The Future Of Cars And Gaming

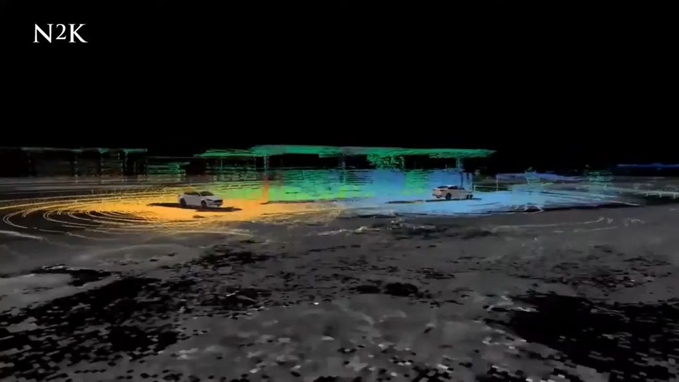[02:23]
The puck enables a driverless vehicle to create a real-time 3D map of its surroundings, which has helped Ford test out a wider range of driving scenarios.